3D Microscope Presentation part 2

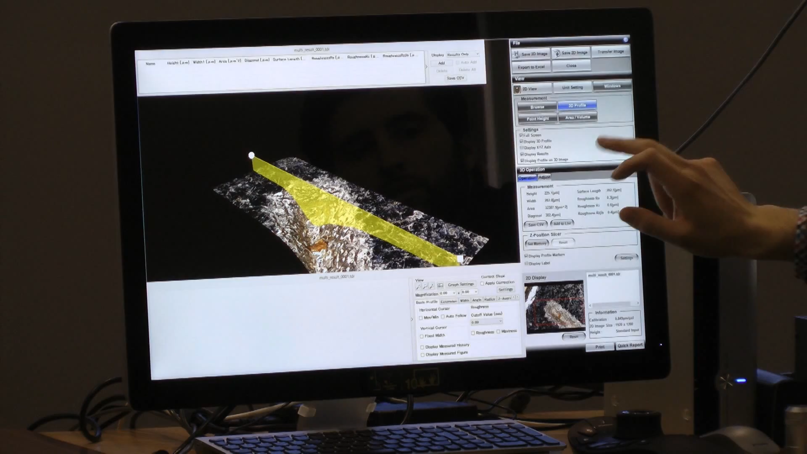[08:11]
I'll change the color so you can see the height difference.
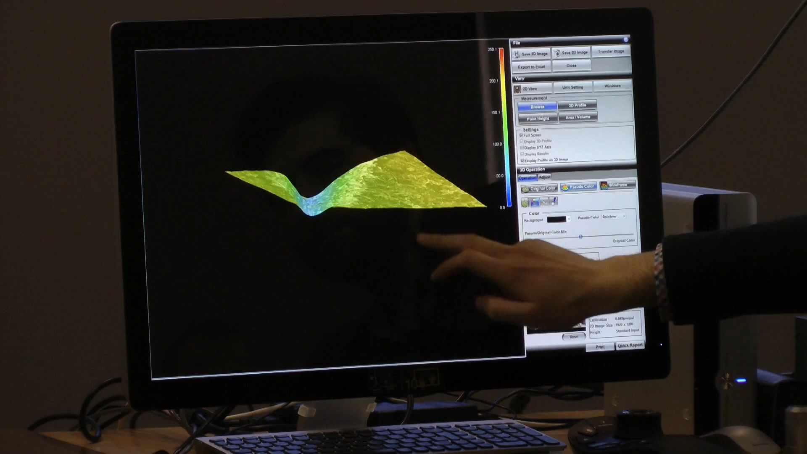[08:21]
So this is the basic 3D profile, and here I can do different measurements.
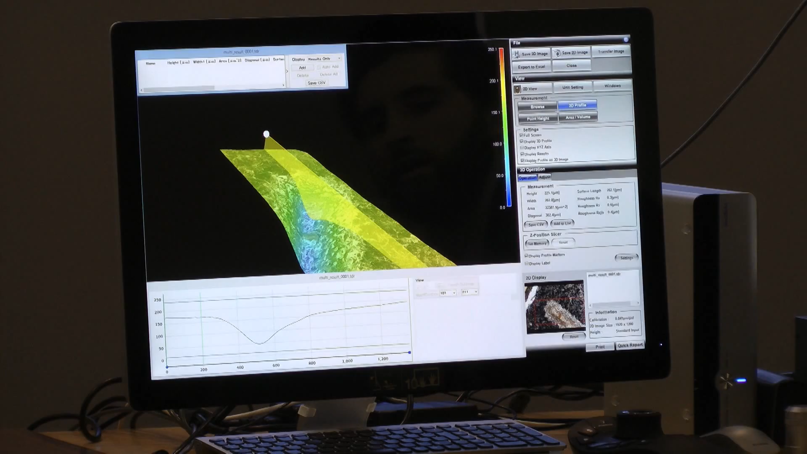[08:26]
For example, for the depth of this,
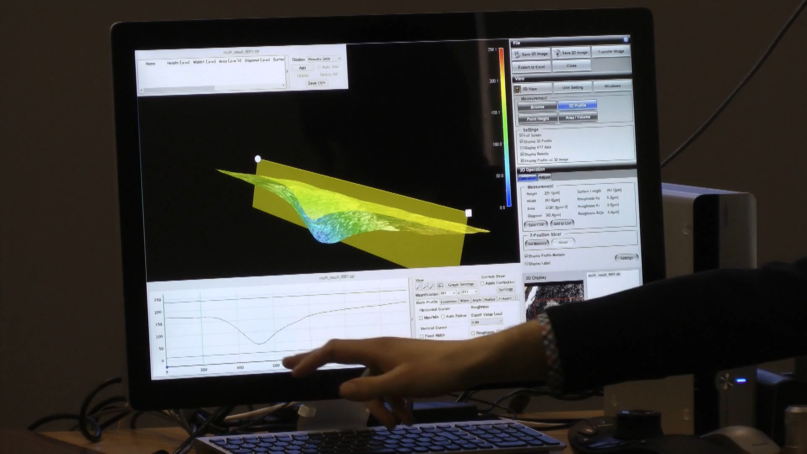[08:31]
I can do it automatically. I will just click max and min, and I get the result of 142 microns. Or I can tell it, okay, I need more exact, I need to go here, for example, and tell them, okay, this is 120 microns.
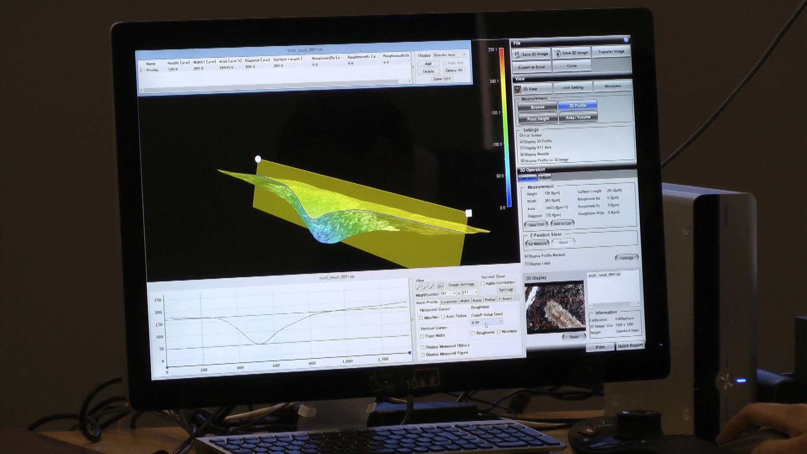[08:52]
For roughness testing, the same. I just need to adjust the cutoff value, and I don't know which kind of values you're using. Europe is usually 0.8, but you can adjust whatever you need, and just add it to the table, and you will have a roughness of RA 19.4. Yeah. Do you have any questions on this for now? Everything right? Here you have a few other possibilities. Measure extensions, the widths, the radius, the diameter, the angles, z height, and radius.